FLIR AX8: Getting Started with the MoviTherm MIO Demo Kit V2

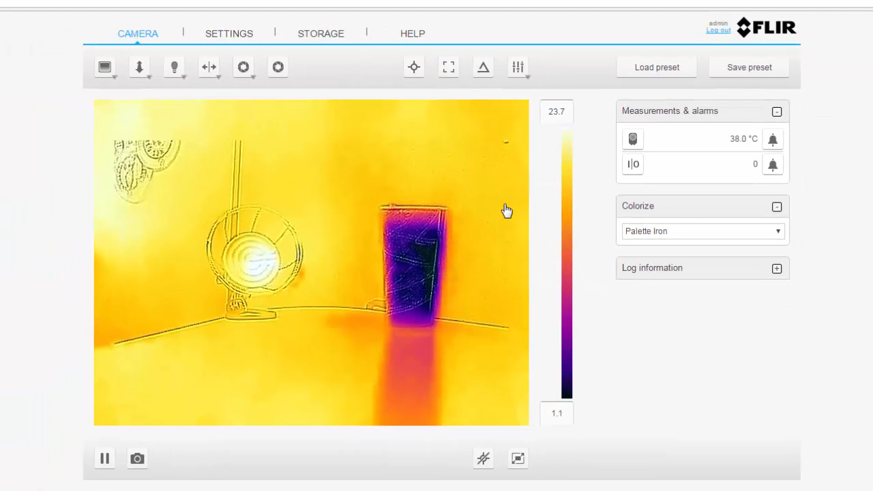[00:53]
In this example, we will display the maximum temperature of the heat source and the average temperature of the cold object.
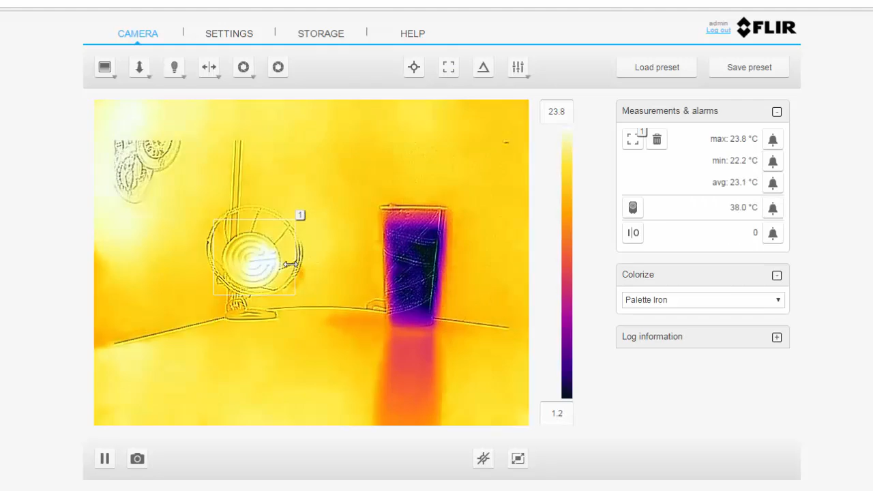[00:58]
On screen: max 23.8°C, min 22.2°C
Once the FLIR AX8 is set up, go to the Miil web configurator.
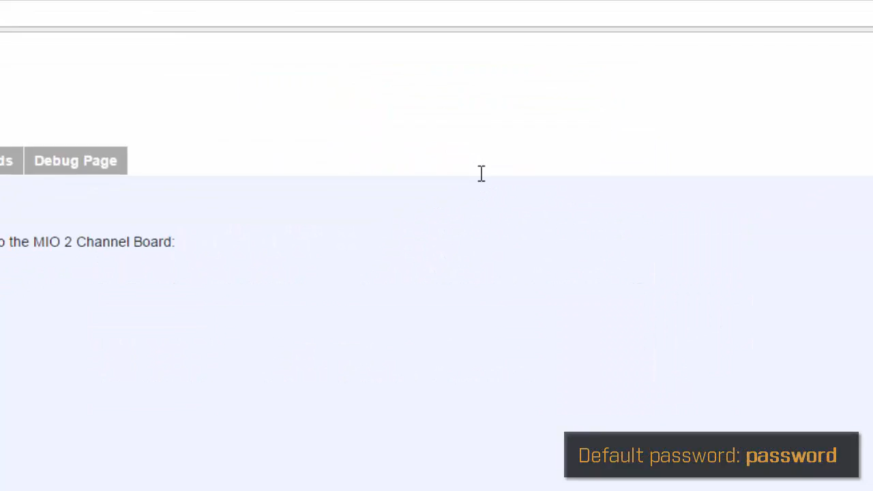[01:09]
If you have to use different network addresses, remember to go to Device Settings tab to change Miil's IP address,
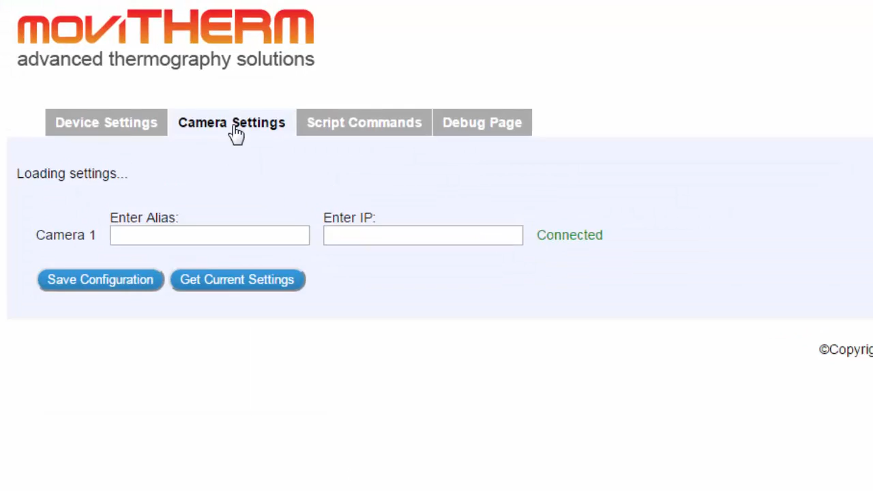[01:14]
and also go to Camera Settings tab to tell Miil the new IP address of your AX8. Go to Script Commands tab to set up Miil's analog and digital outputs.
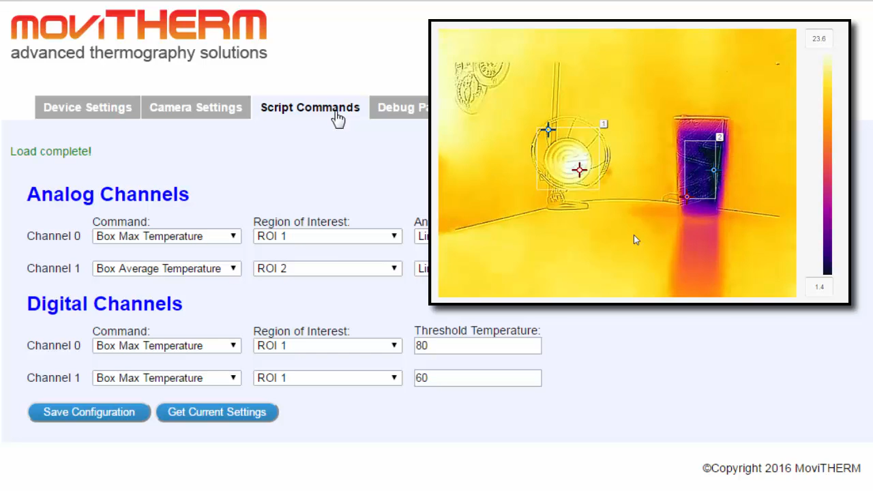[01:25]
In this example, Analog Channel 0 pulls the maximum temperature of AX8's Area 1,
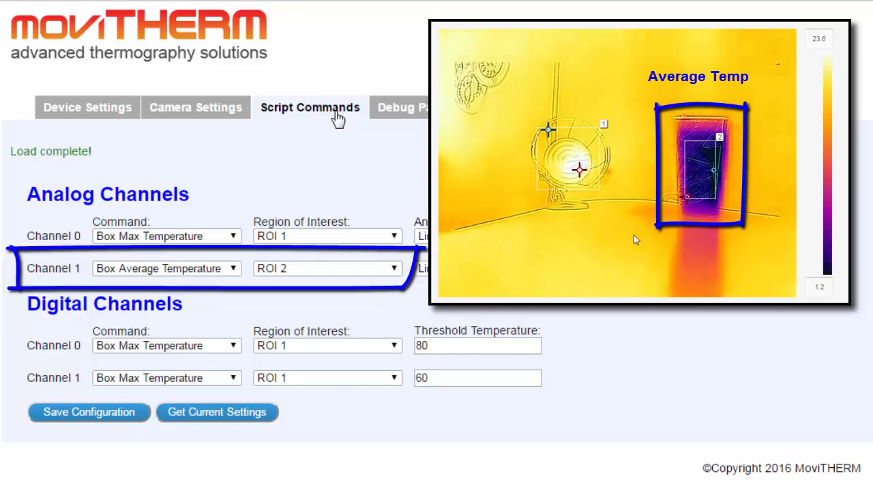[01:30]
whereas Analog Channel 1 is pulling the average temperature of AX8's Area 2.
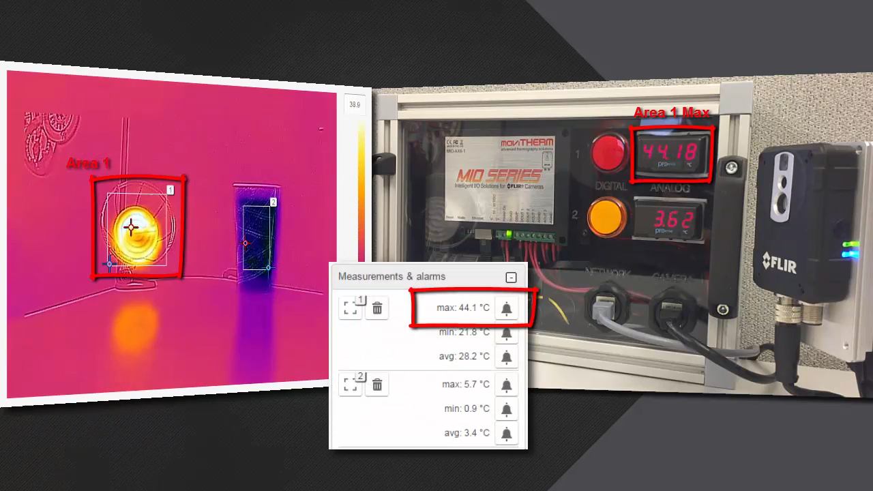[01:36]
Both digital channels are set to alarm once Area 1 maximum temperature reaches 60 and 80 degrees Celsius.